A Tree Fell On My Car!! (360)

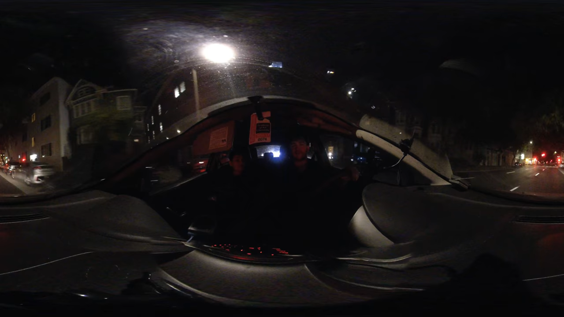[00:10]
If you take a picture of me talking with the filmmaker, that would be nice. What the fuck was that? Tree just come down. What? Tree just fell on us. Oh, fuck. Let's pull aside, make sure we're okay. Yeah. Holy shit.